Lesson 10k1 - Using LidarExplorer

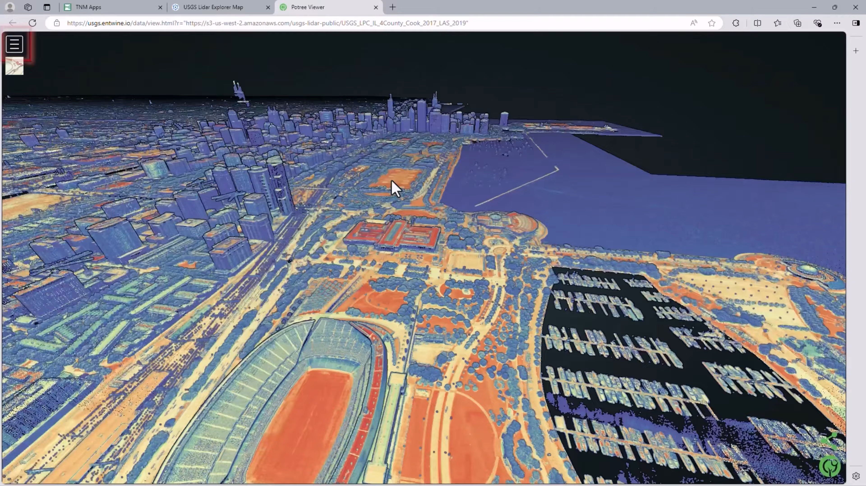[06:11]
In Poetry, users can adjust the appearance of the point cloud in multiple ways by opening the menu on the top left. Here we are adjusting the point budget or the density of the point cloud for better visualization or processing depending on what you need. Users can also review the classification of the point cloud to see if it is what they are expecting before processing or downloading the data.
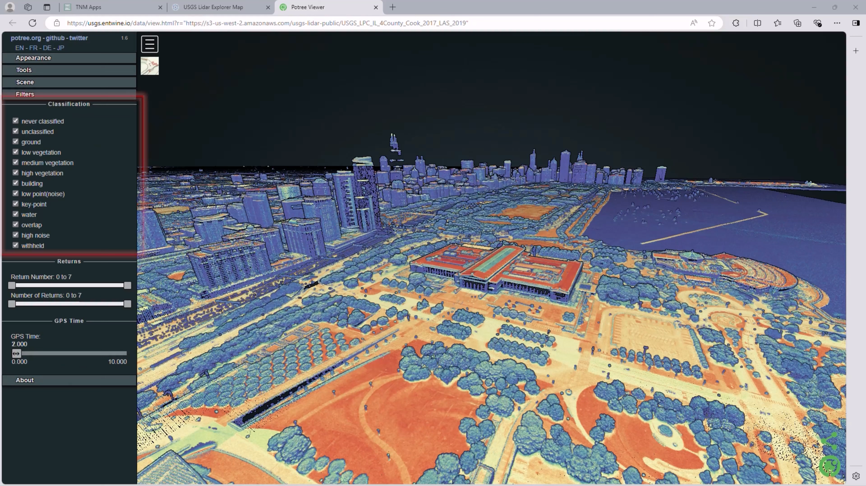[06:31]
Here we are turning off all the classifications except the buildings and the unclassified points. Notice how this allows you to quickly determine if
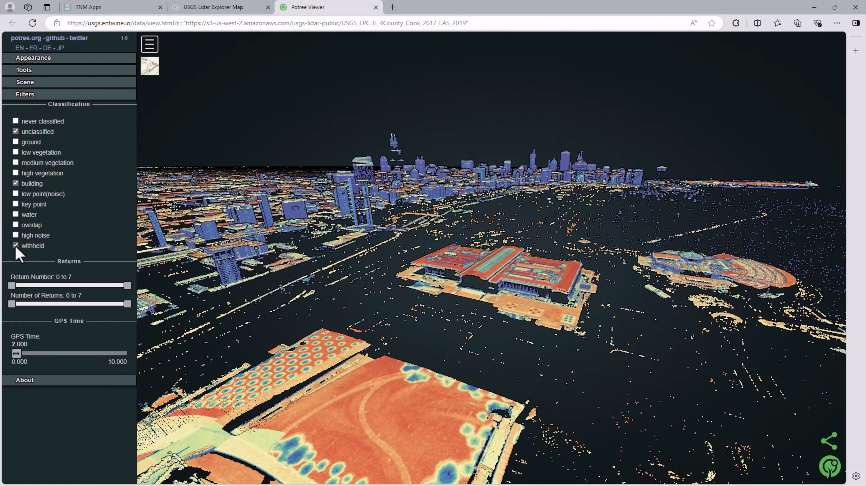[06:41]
the data will be suitable for your analysis without having to download it. Finally, under the Derive Products from Entwined LiDAR section, the user can click on LiDAR Processing.